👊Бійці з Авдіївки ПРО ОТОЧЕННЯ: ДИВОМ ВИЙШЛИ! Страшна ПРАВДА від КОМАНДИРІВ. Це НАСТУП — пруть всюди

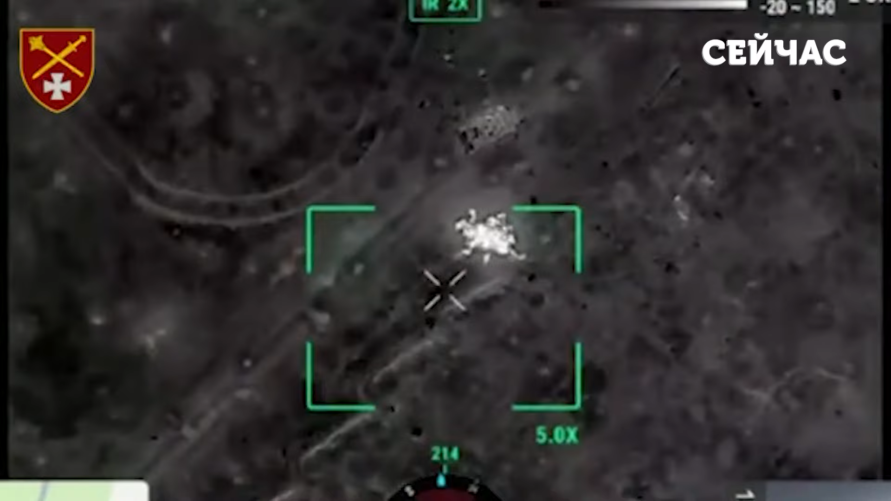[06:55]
Вночі також були намагання провести штурм наших позицій, але сили оборони цю спробу придушили.